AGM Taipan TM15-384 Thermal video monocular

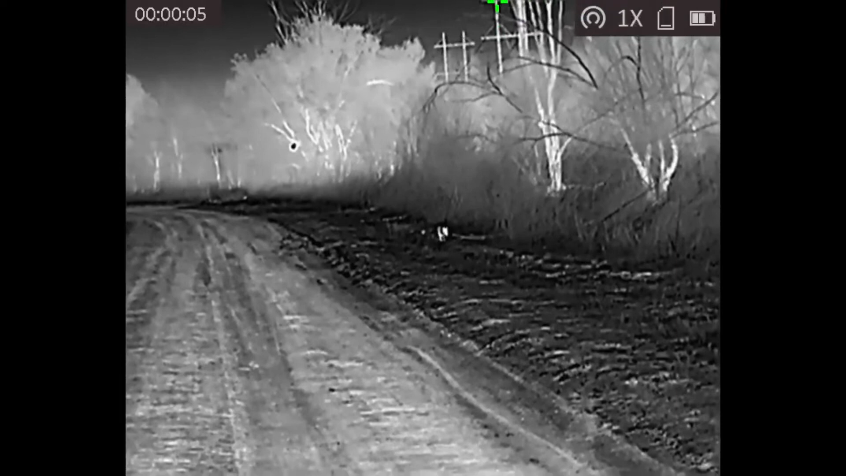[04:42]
So, I'm going to go over some of the detector stuff. This is actually a really sensitive detector.
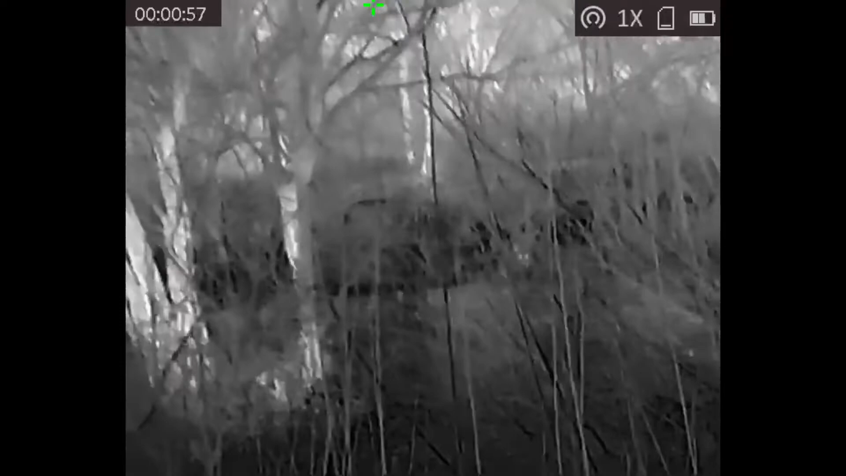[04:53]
You can see footprints, hoof prints, hand prints, paw prints. And they're visible for a few minutes inside.
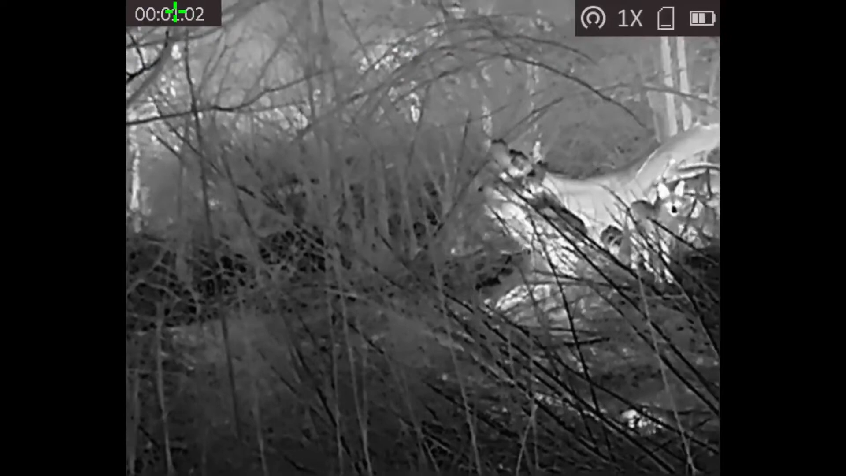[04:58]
Which is amazing, because that's like 20 thousandths of a degree Kelvin.
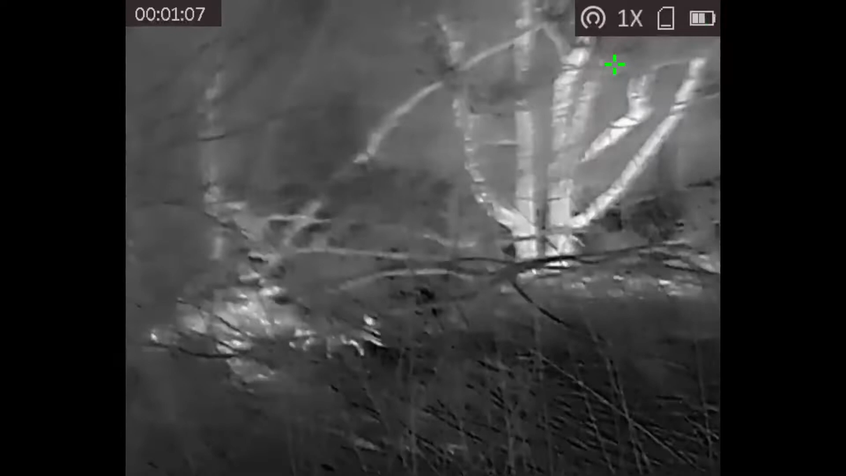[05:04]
It does detect objects that are colder than the sensor.
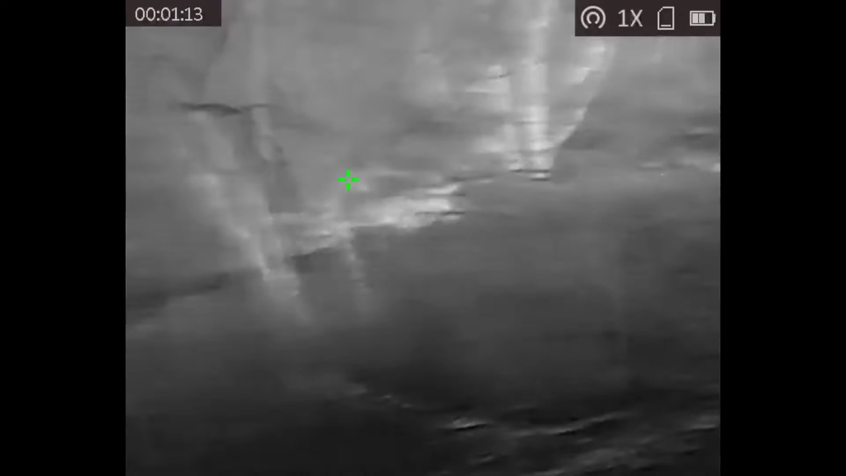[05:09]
This is not actually a cooled sensor array.
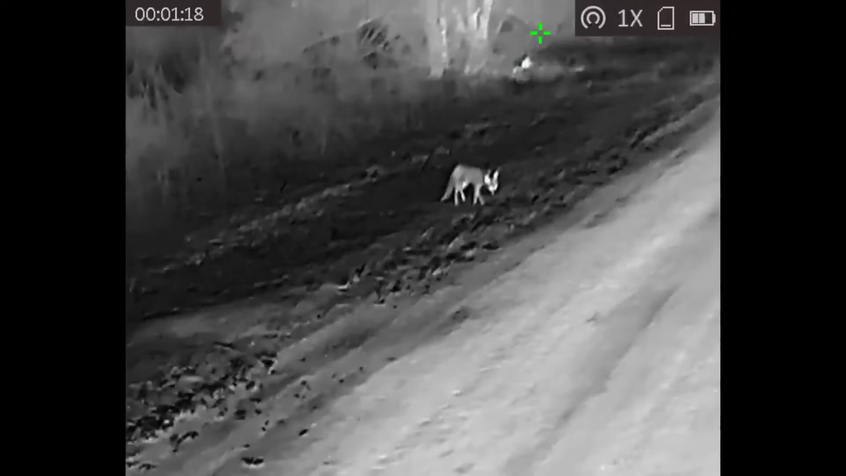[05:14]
Another thing is that humidity plays a pretty big role in long-range visibility.
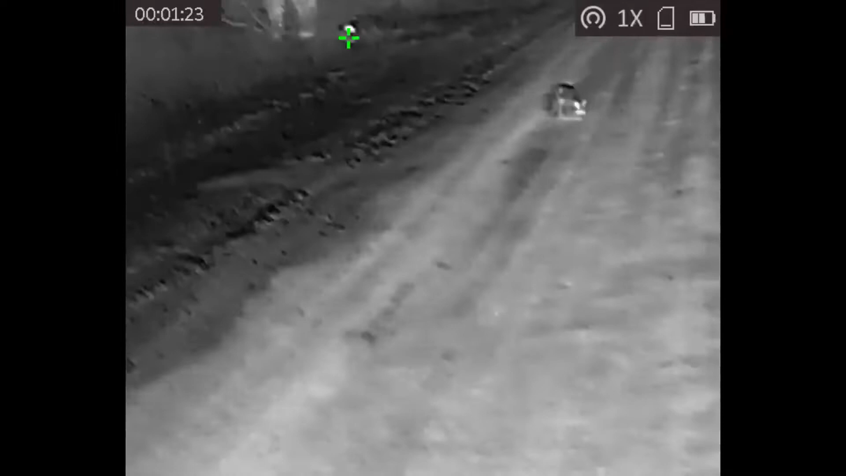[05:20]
The higher the humidity, the worse your visibility is.
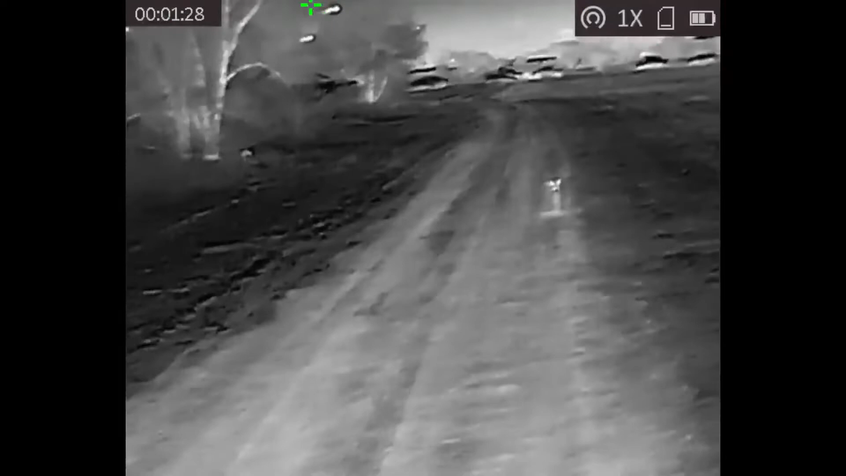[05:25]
And let's see. This is the TM15384.
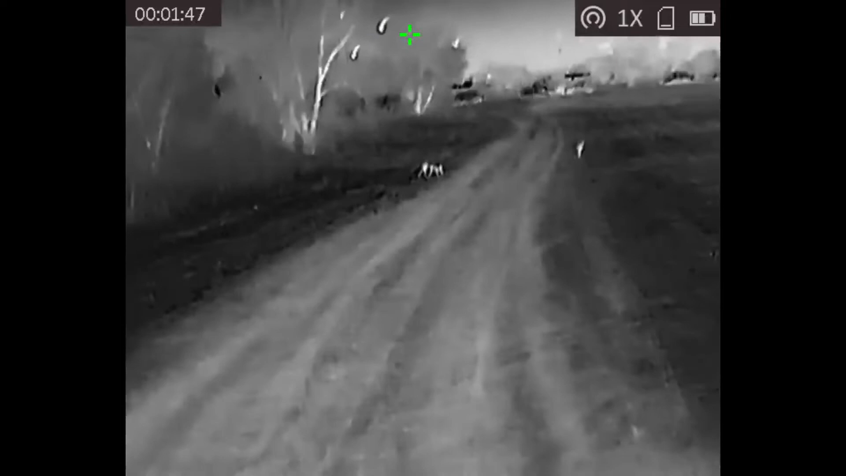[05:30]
And the resolution actually is a little bit better than what the video shows.
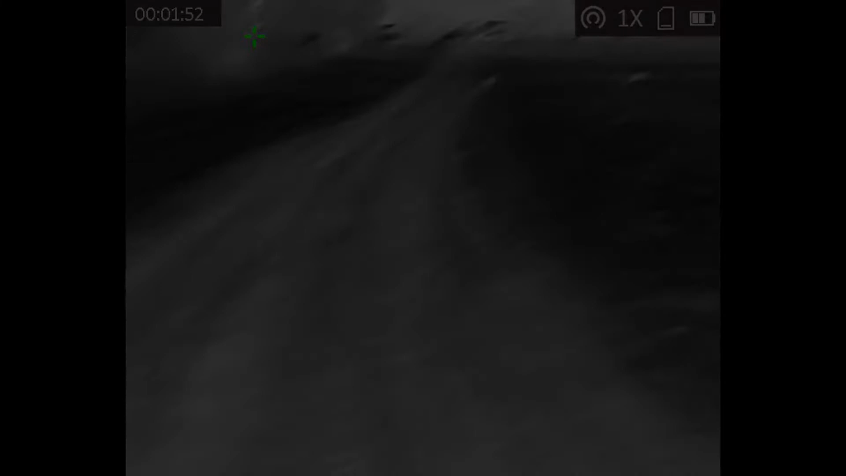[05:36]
And it can also stream via Wi-Fi up to about 100 feet away.